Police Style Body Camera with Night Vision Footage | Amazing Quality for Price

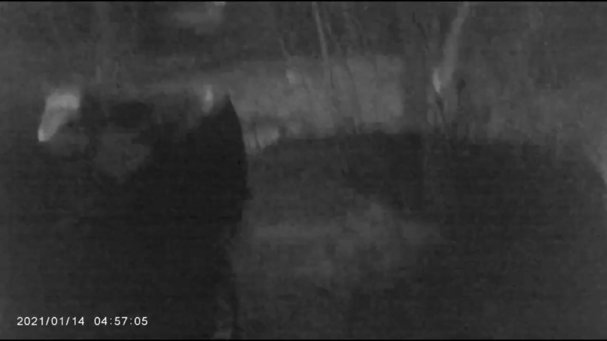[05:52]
Okay, this is a good dark spot. It's not pitch black or nothing.
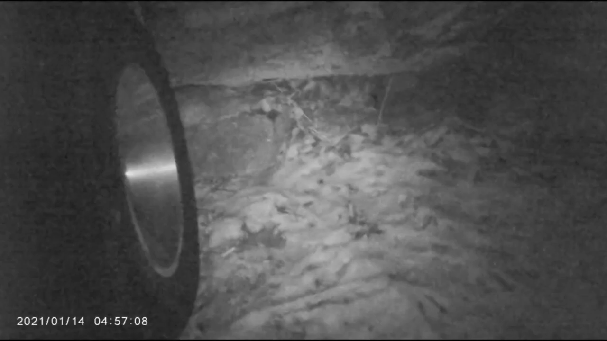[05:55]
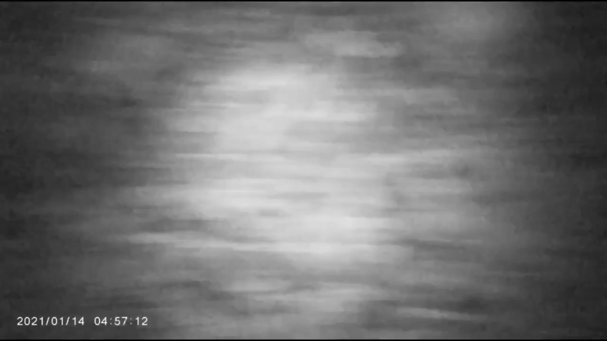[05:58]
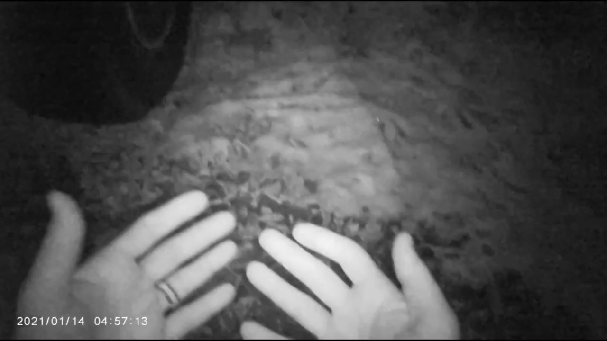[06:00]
There we have it. As you can tell.
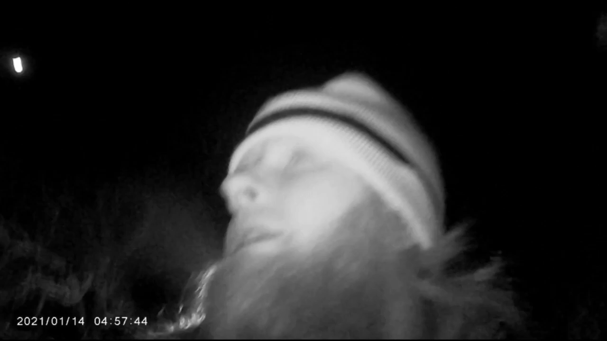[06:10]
As you can tell, look, now you're in the dark completely. Let's see. Exactly there. Hey, hopefully everybody has enjoyed this, and if you have, make sure to hit up all my social sites. This is Sid Survival Guide, chucking deuces.